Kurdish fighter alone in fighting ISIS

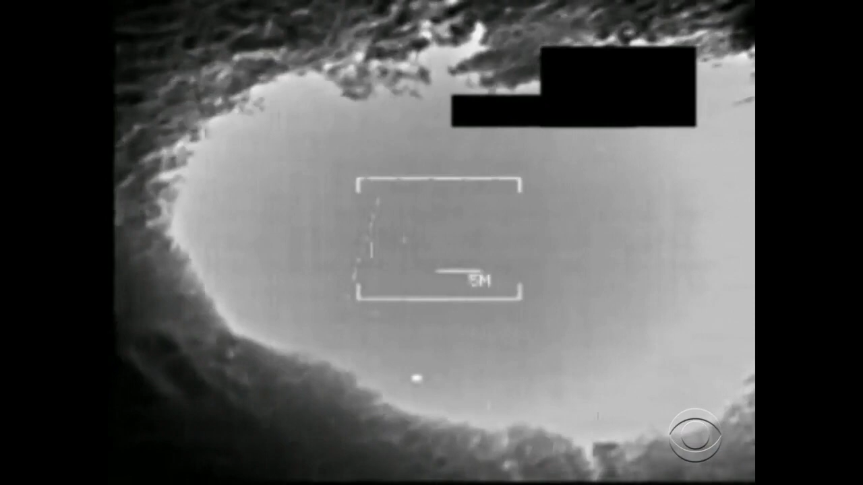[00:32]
The siege of the Kurds has been relieved somewhat by 19 American airstrikes on ISIS over the last four days. Holly Williams is there.
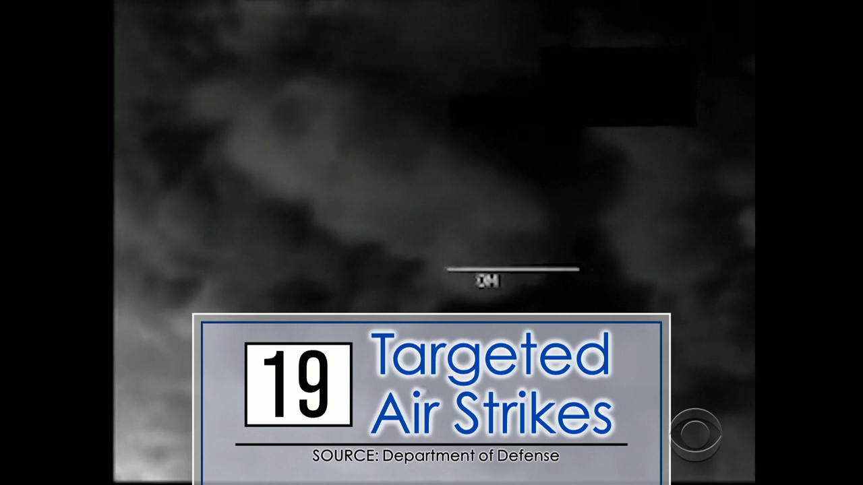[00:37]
These men are Iraq's best hope for defeating ISIS.